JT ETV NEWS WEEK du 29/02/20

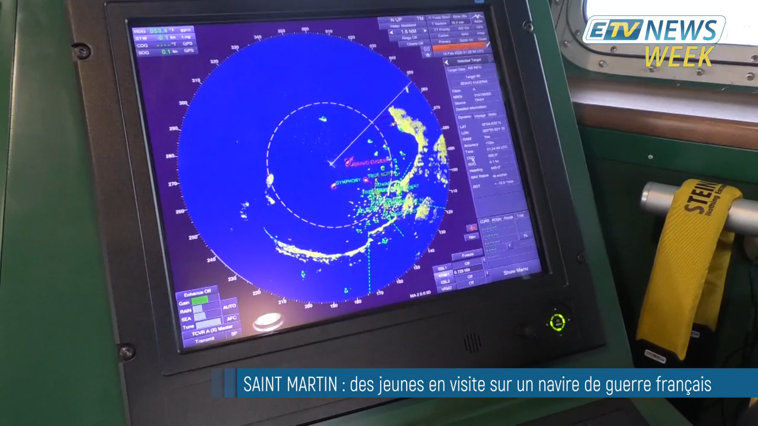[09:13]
Donc on a le radar. On a deux systèmes pour les GPS, pour se guider.